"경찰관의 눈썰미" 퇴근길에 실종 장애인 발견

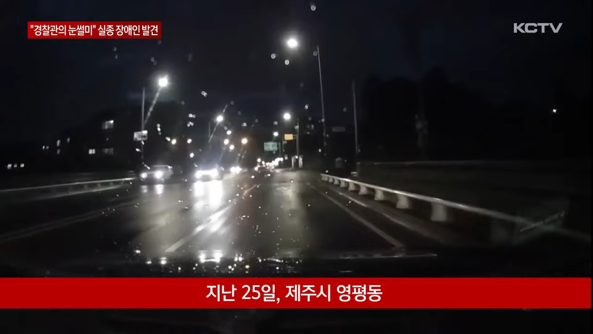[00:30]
비가 내리는 저녁시간, 노란 조끼를 입은 남성이 비를 맞으며 길을 걸어갑니다. 이를 발견한 운전자가 차량을 멈춰 세우고 남성에게 다가가 말을 겁니다. 그러더니 주변 편의점으로 데려갑니다. 조끼 차림의 남성은 실종신고가 접수된 50대 중증 정신장애인 A씨.